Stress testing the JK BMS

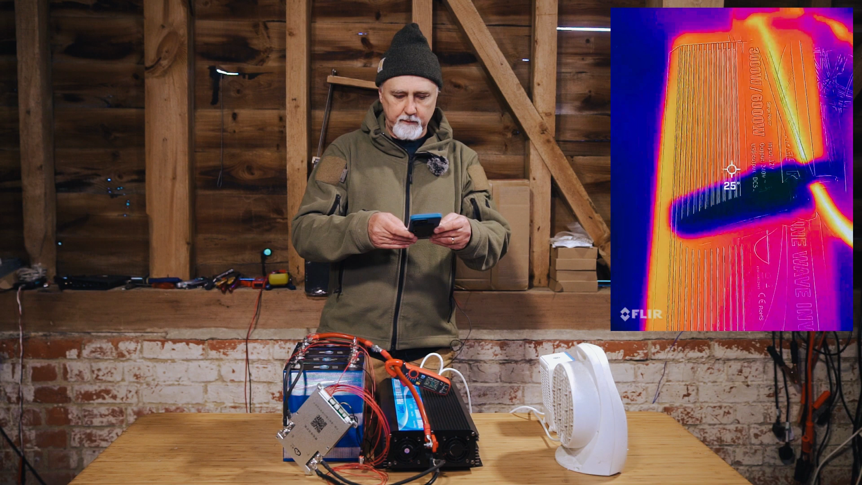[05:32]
And you can see this pretty hot join there. It doesn't actually show it, but it is actually pretty hot. If you look at the camera, the battery itself, they have positions as well as I can. You can see there are no, the cable is the hottest. So this, this red cable here is the hottest and the black cables are hot. Now, if I turn this sideways and look into the BMS,
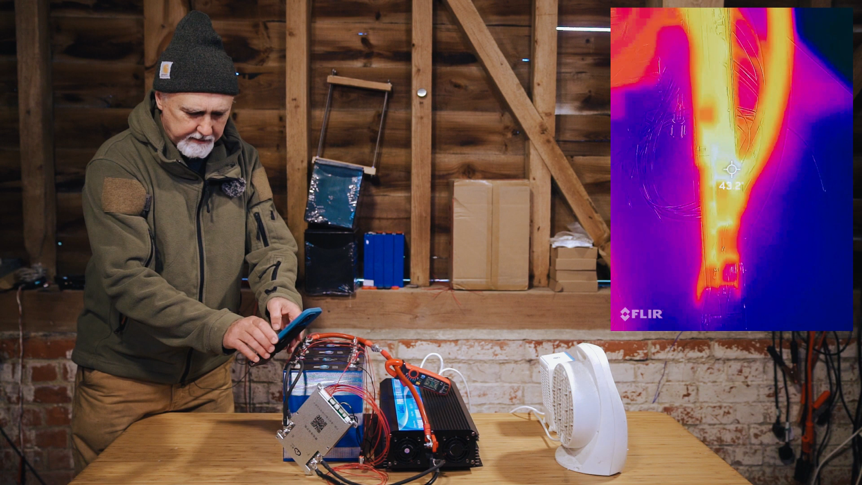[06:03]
you can see it's got pretty hot in some places. By comparison, see the fan, you can see the hot ports of the fan, of the heater. And you can see inside here are some pretty warm components. But we're on 160-ish amps. And I'm going to bump this up now.
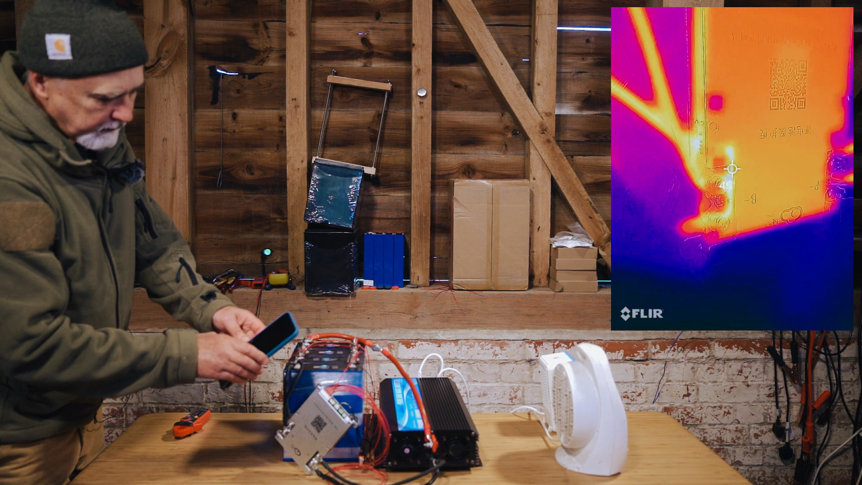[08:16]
Inside it looks like it's getting pretty hot in places.
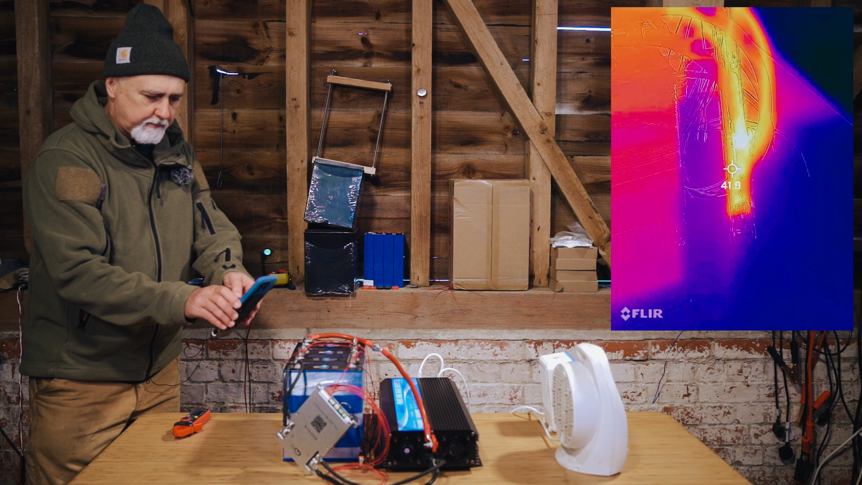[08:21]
But if you actually look at what it says, it says it's only about 60 degrees. But let's stretch it.
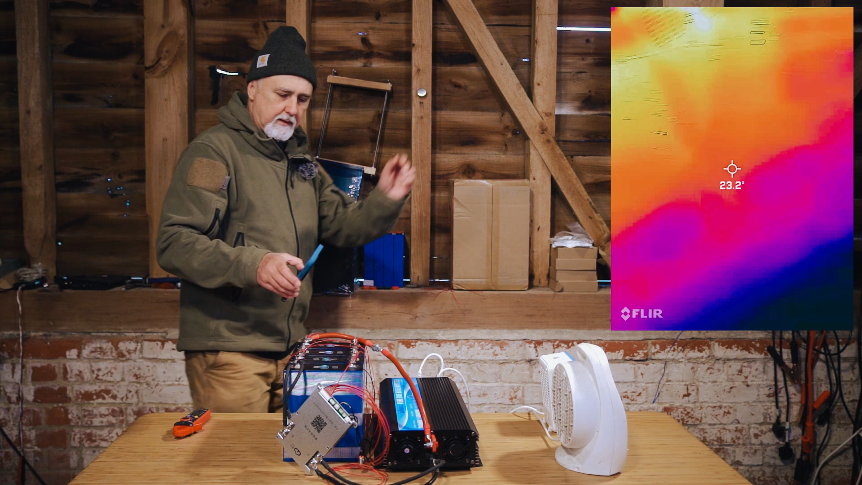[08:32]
Let's see what it does over the next 10-15 minutes.